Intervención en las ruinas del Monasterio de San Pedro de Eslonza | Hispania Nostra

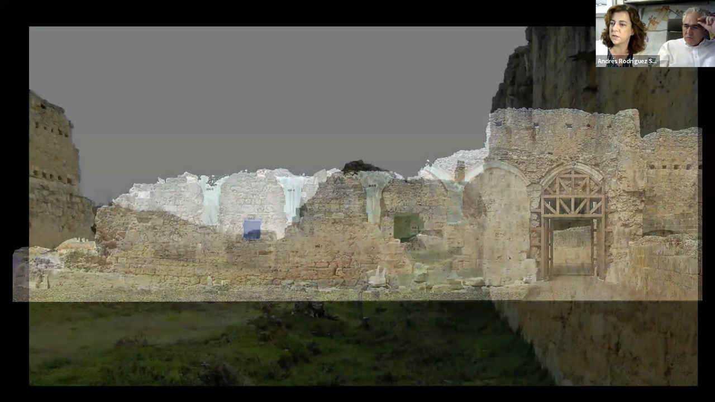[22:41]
distintos tonos de piedra, pues la parte más clara estaba totalmente... el aire, ¿no? Sí, no. Y la, sí, ah, y la, eso, la parte clara, sí. Y la parte oscura era la que estaba al aire, sí.
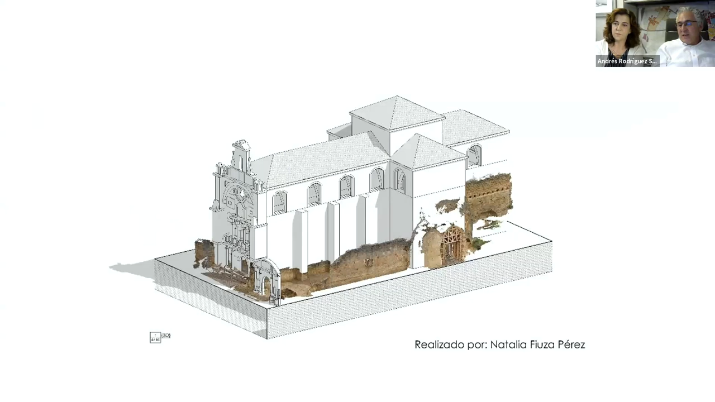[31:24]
También se ha utilizado para estos eventos, se ha utilizado para seguir con procesos de investigación. Aquí la Universidad de León está haciendo, ha hecho un levantamiento de cómo sería el monasterio antiguamente y ha utilizado nuestra toma de datos de la base inicial para hacer una restitución completa del monasterio del que traemos aquí solamente lo que es la iglesia.